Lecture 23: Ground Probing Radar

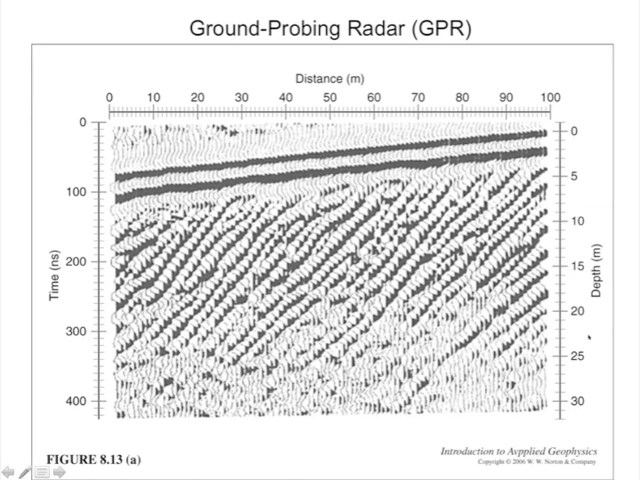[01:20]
what they are in the seismic case. These depths here are derived from an assumption of what the electromagnetic wave velocity is in the ground.
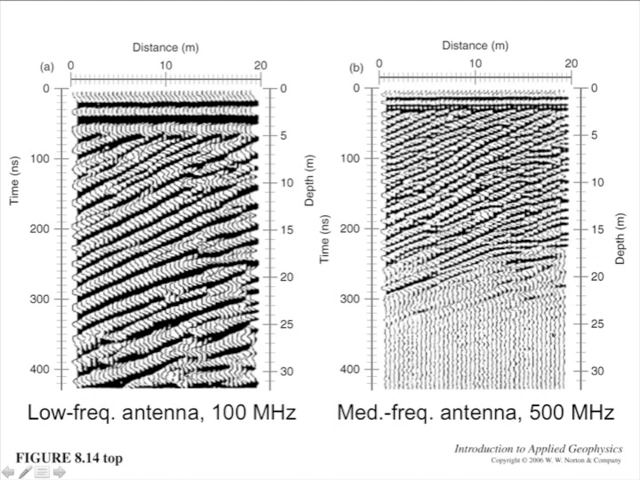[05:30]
And so those ohmic losses add up, and you only get a certain number of cycles, essentially, before you lose your energy from the transmitter. And then if we go to an even higher frequency antenna, you can see that really we don't see anything below 15 to 20 meters. Again, more detail. Maybe that's helping, maybe that's not in this particular location. But the loss of depth penetration is even more severe.
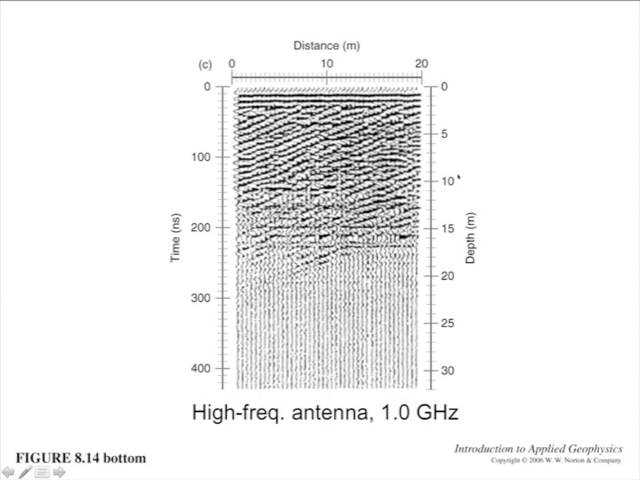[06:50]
And that's going to generate, and that's going to leave you with maybe just even 5 meters of depth penetration. So this, you know, relatively high frequency means about 1 GHz, which is getting to be similar to your cell phone frequencies and Wi-Fi frequencies, etc.
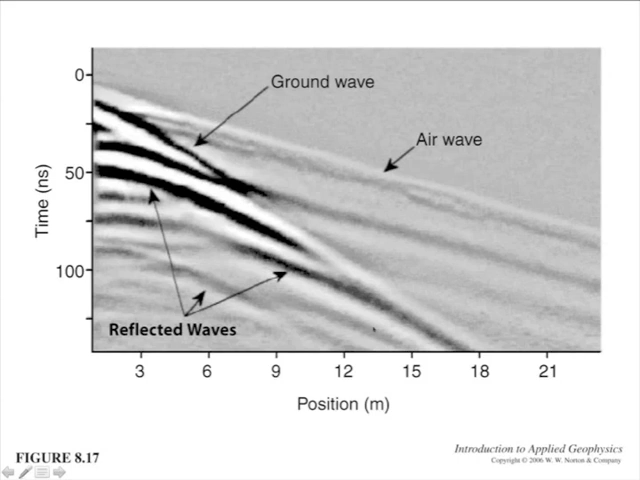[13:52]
And still, same concept with the hyperbolic shaped, you know, curved reflections that have, you know, normal move out essentially to the same seismic normal move out equation.
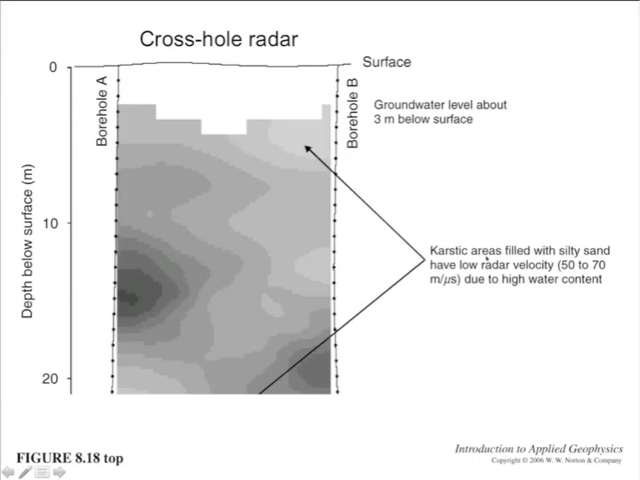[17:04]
And then the dark areas from this tomographic section are higher radar velocity. And here's the bottom of the section. And as you go deeper, you get higher radar velocities.
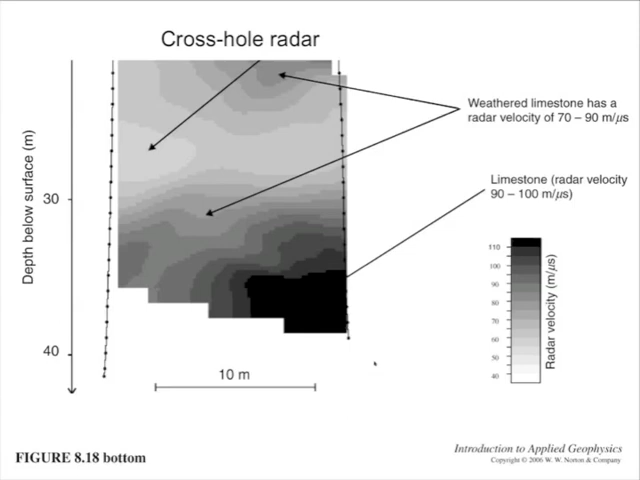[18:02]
You know, I'd say in general, radar has, you know, depth and distance sensitivity, which is maybe one-tenth of what's possible with seismic. But likewise, it has, you know, a ten times the resolution of seismic in many cases. So, that's, those are important considerations. Now, here's why most radars are used. They're used for locating pipes. You know, a pipe is a void. Or, if it's a, if it's a, well, if it's a, say, a plastic sewer pipe, okay, it's just a, it's just a void full of air. And so, that'll generate a strong diffraction.
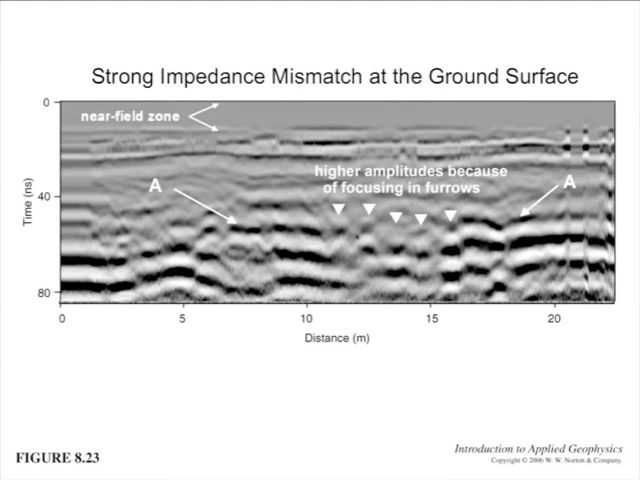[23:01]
You know, it's not anything in the subsurface, it's purely in the, at the, at the, at the surface of the ground. And, you know, where we have strong interfaces in seismic, you can see, you know, similar kinds of focusing effects, but rarely at the ground surface.
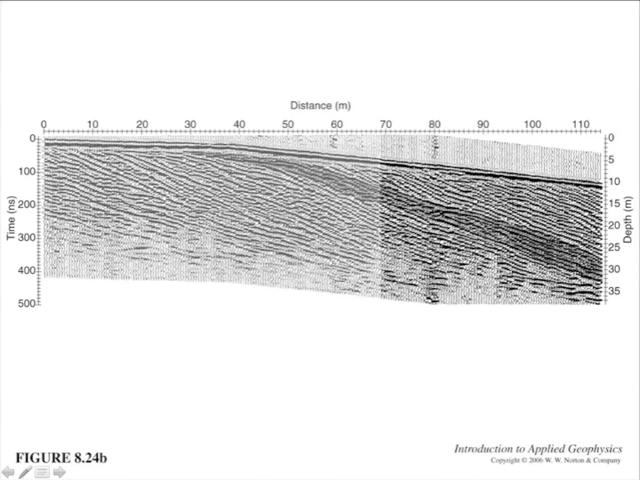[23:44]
And you can see where the, you know, basically the, the termination, the differing attitude of the, of the reflections, you know, in the, in the, in the oar zone pointed out to you. Here's lastly now just a few examples of, of, you know, surveys that can work really well with radar. At the upper left is a survey across a glacier. And the ice is a perfect insulator, at least if it's winter.
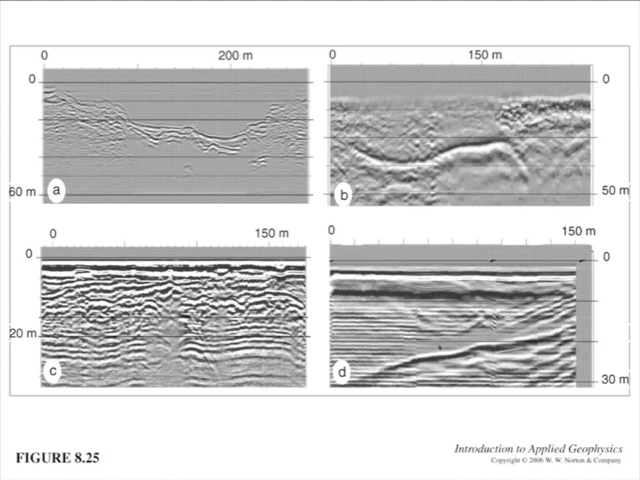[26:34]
And, and, and the fact that, you know, the horizontal lines are all parallel to that is, is the first clue that what you have to look for is, is not horizontal lines. Okay. Well, that's it for a quick radar lecture. And we're going to look at mostly hydrological